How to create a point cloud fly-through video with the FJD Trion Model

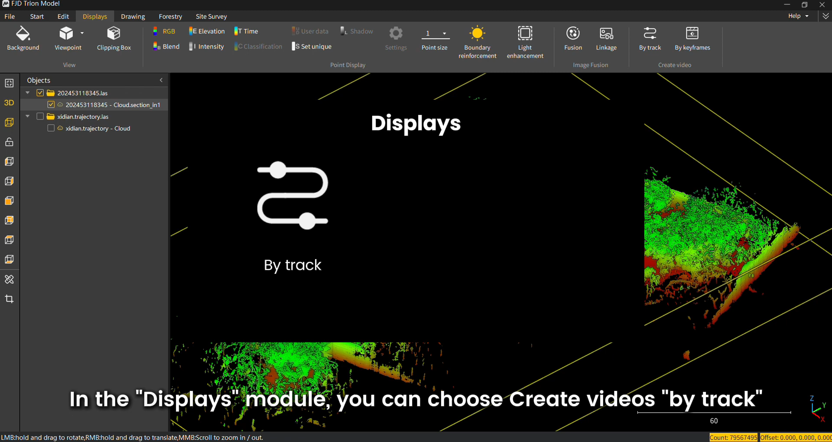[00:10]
When you choose create videos by track,
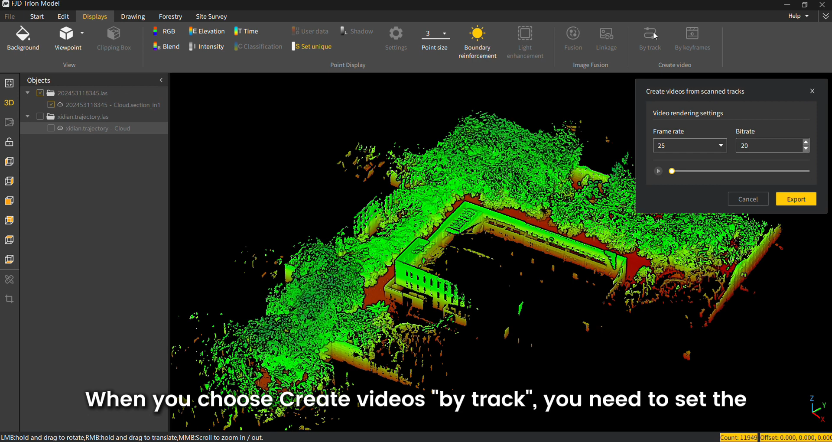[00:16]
you need to set the video frame rate and bit rate on the pop-up page.
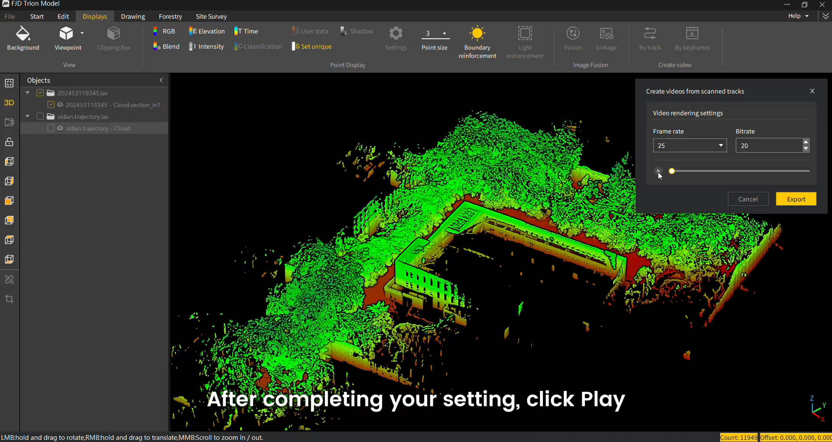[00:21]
After completing your setting, click play to preview the fly-through video created based on the scanning track.
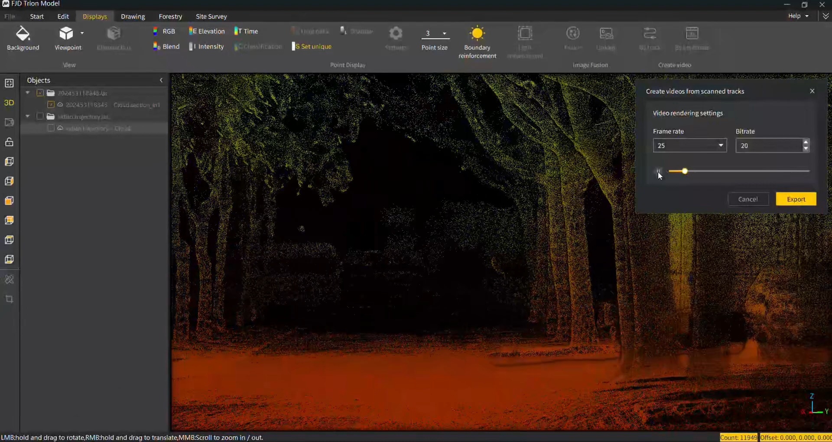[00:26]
If you want to export the video, you can click export, name the video file, and save it.
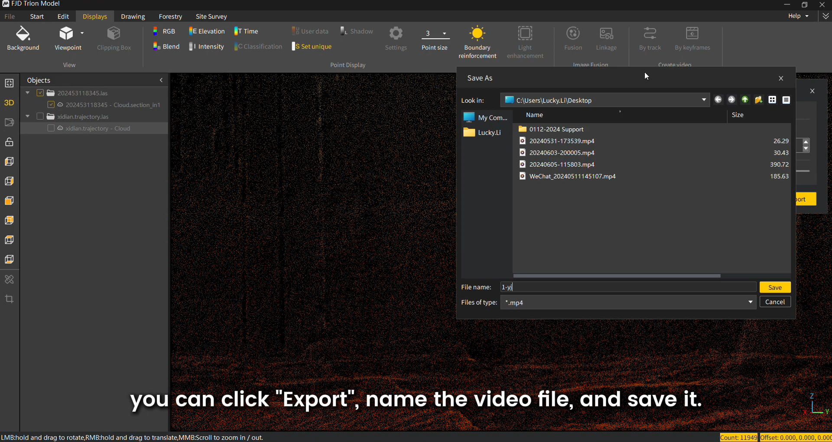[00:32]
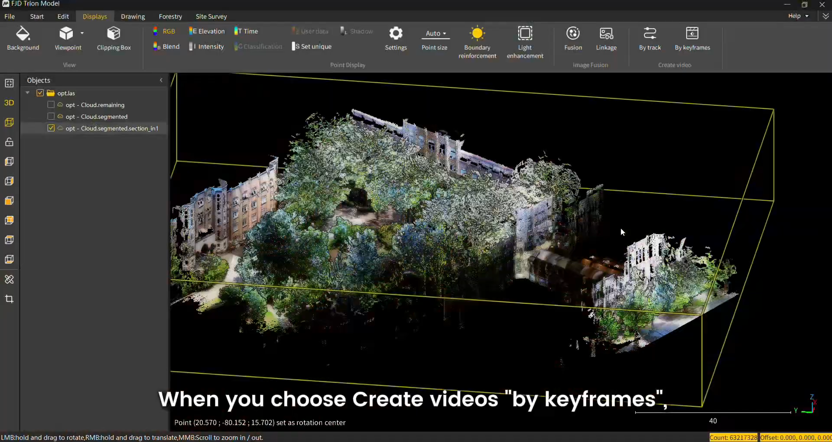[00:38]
When you choose create videos by key frames,
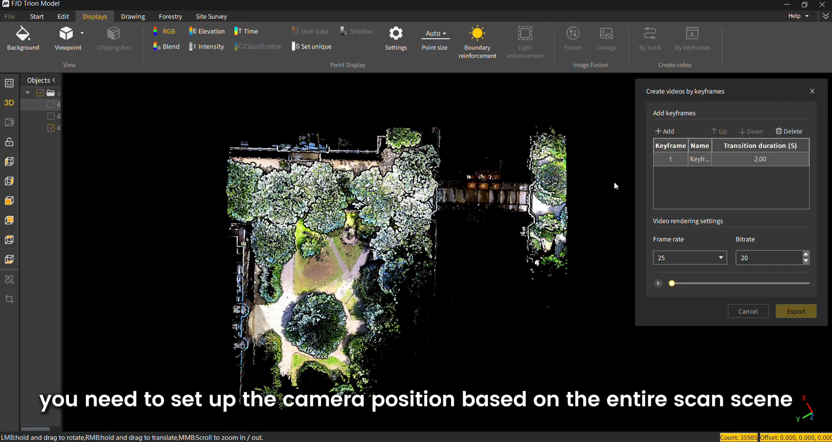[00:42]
you need to set up the camera position based on the entire scan scene and connect all key frames to create a traversal animation for the entire scene.
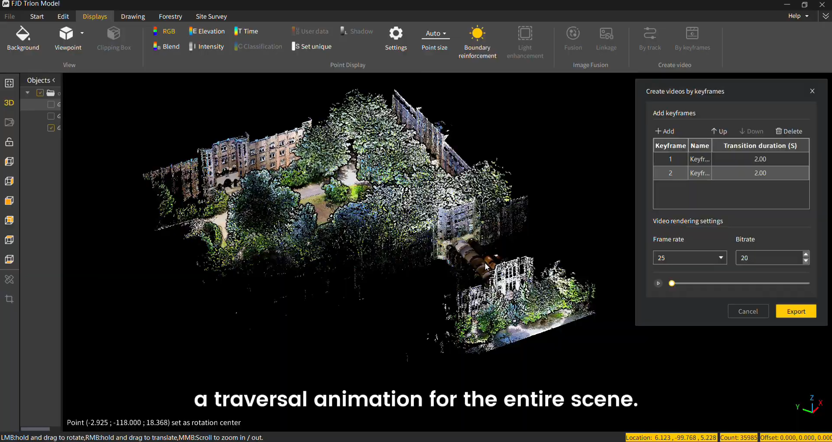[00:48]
At every necessary position, add a key frame and set the transition duration between those key frames.
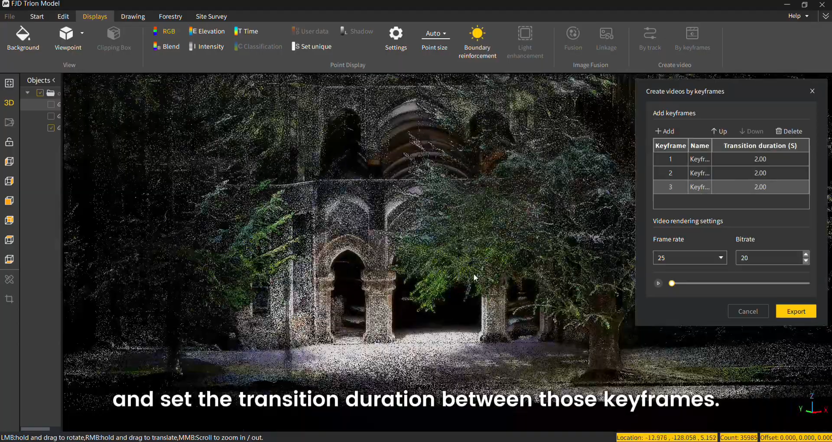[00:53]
To ensure seamless transitions,
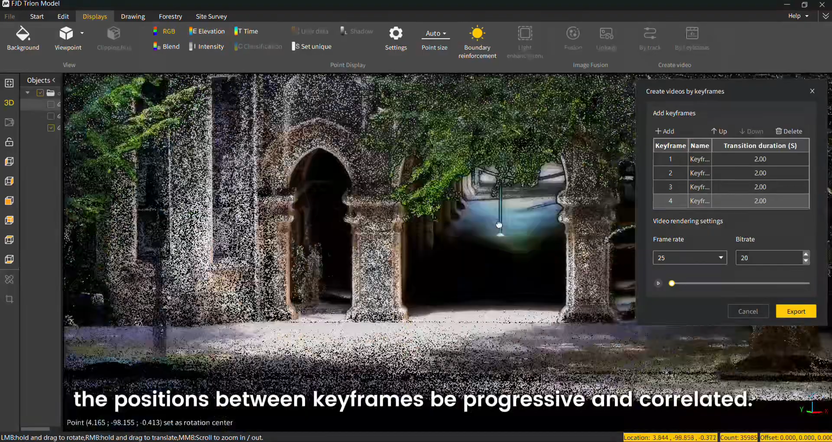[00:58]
we suggest that the positions between key frames be progressive and correlated.
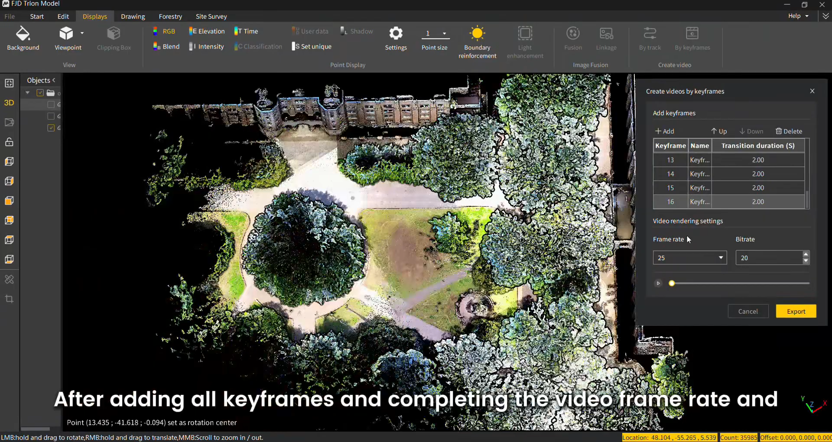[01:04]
After adding all key frames and completing the video frame rate and bit rate settings, click play to preview and edit the video as needed.
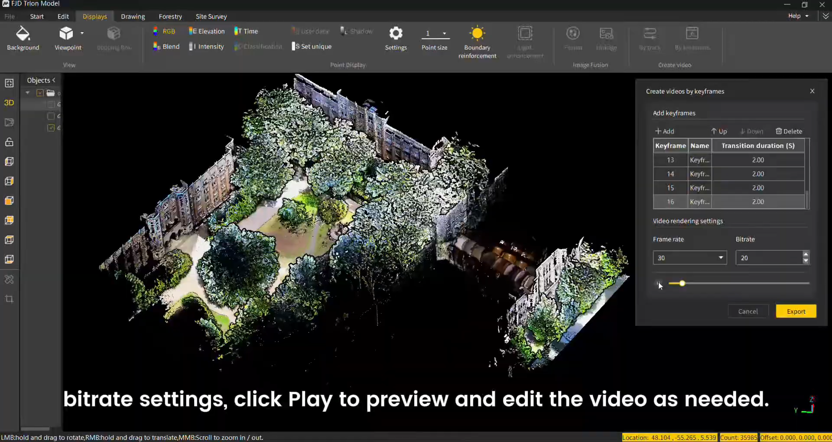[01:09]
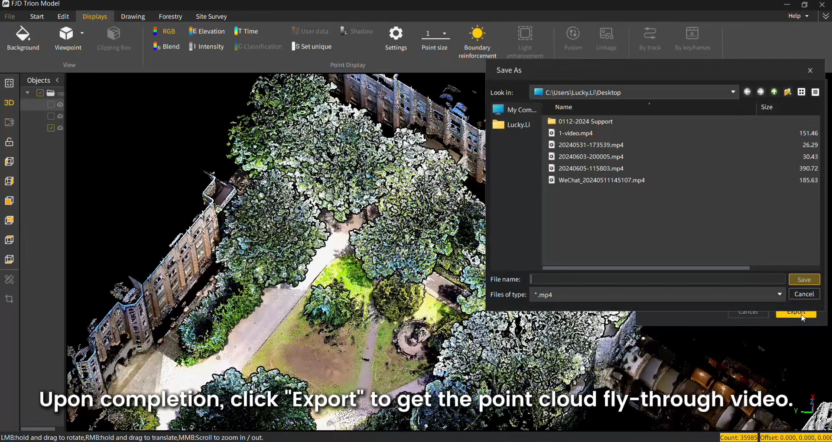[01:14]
Upon completion, click export to get the point cloud fly-through video.
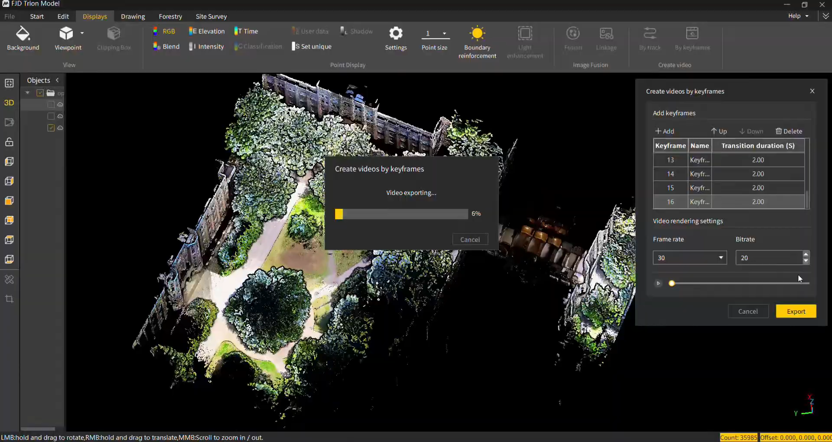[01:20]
Then,
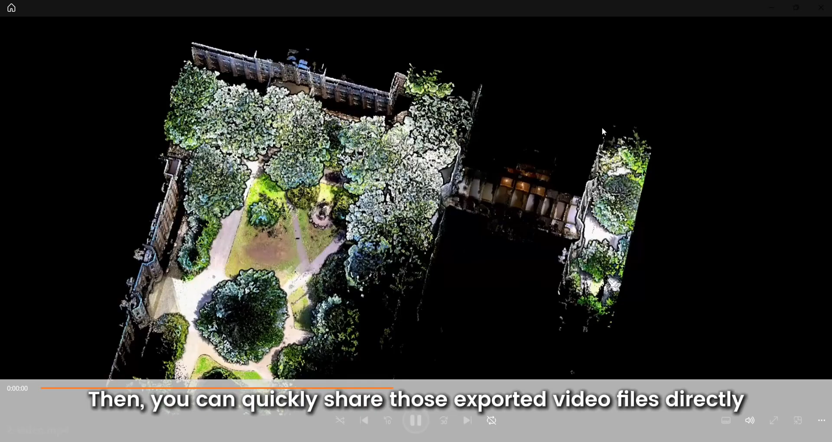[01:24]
you can quickly share those exported video files directly without the need for point cloud processing software.